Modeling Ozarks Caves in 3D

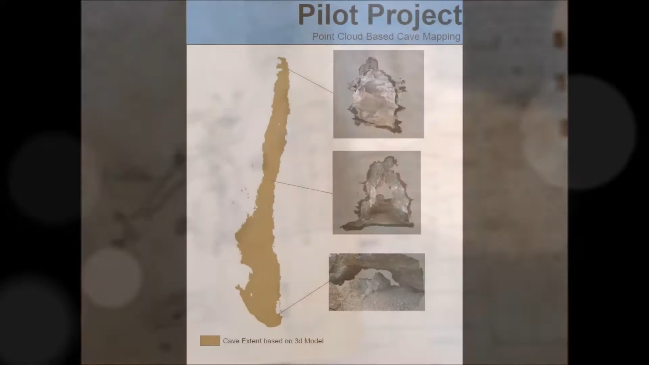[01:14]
I believe that 3D cave modeling methods will constitute the next generation of cave survey.
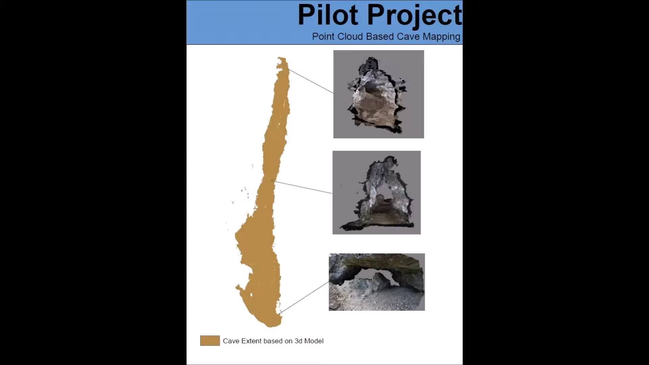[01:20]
Specifically, I'm looking at ways Ozark caves can be mapped in 3D with nothing but a digital camera and some inexpensive software.